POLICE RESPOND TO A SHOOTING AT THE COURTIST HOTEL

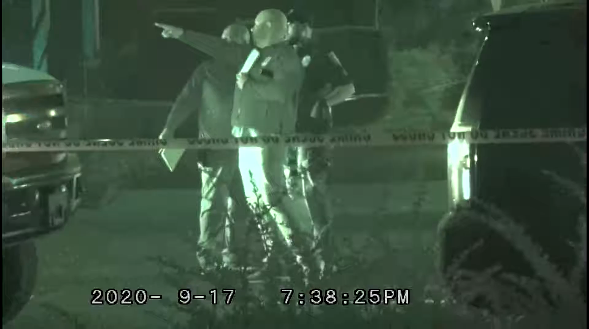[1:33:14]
Yeah, because I think if somebody was dead in the truck, mm-hmm, they would at least have them covered in some type of something.